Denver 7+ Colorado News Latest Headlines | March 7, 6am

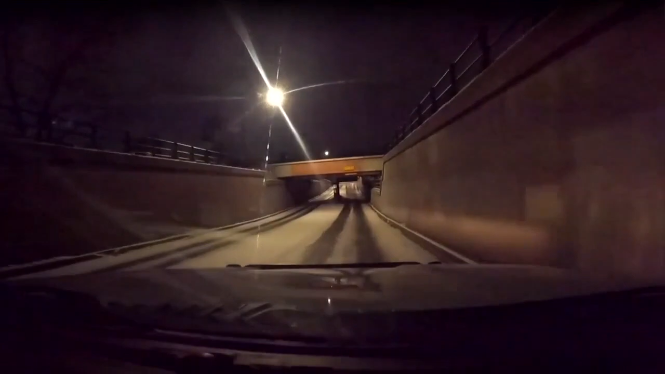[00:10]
It's a Denver 7 weather action day and we're helping you prepare for what could be a complicated commute. I'm already seeing some deceptively icy spots out there. We have team coverage so you know what to do and get ready for your drive.